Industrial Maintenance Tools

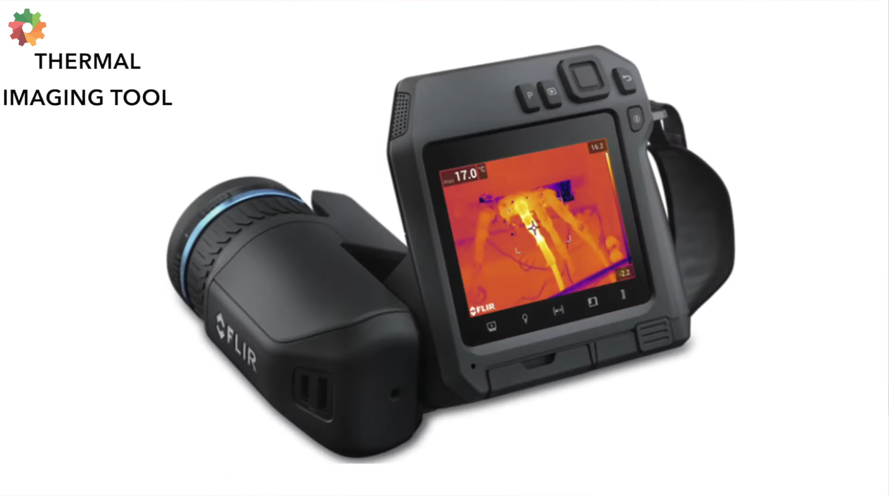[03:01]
As you can see, this tool requires manual observation, and although it's easy to use, it requires a lot of time, which in many cases becomes likely impractical to implement.